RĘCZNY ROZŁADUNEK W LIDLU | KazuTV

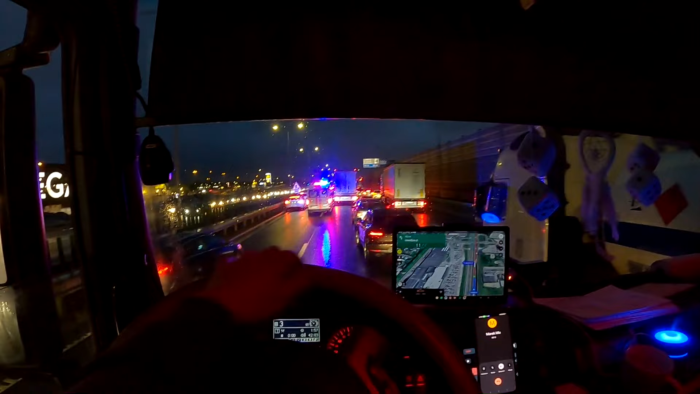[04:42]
I to kurwa Ukrainiec, ty z beczki ani trochę nie zjechał. Po prawej, kurwa, na prawym pasie. No debil, debil.